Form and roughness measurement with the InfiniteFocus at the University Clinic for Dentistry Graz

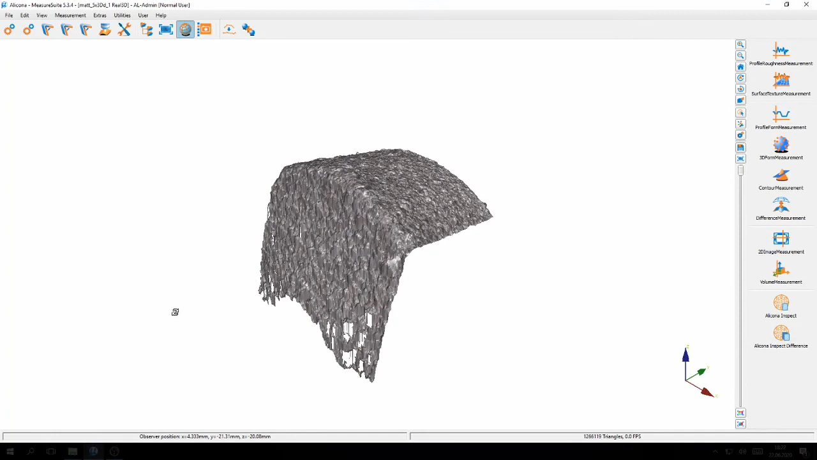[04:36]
And now you can see the surface.
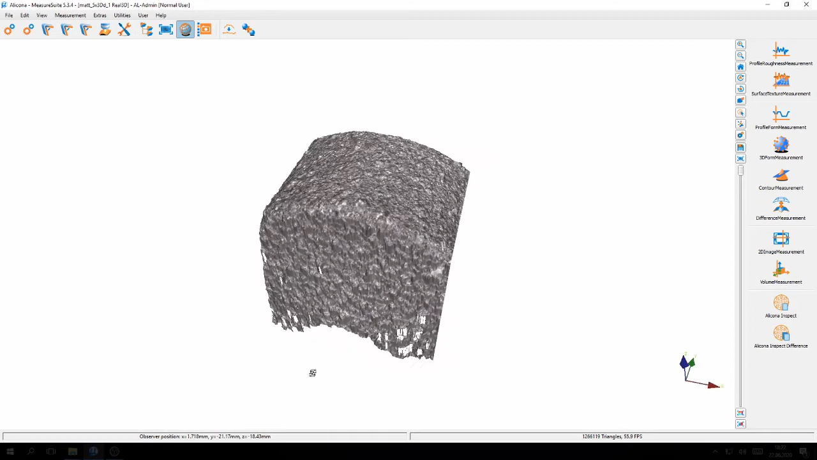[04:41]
I can also start the profile roughness module. In this profile roughness module, I can also start the profile roughness module.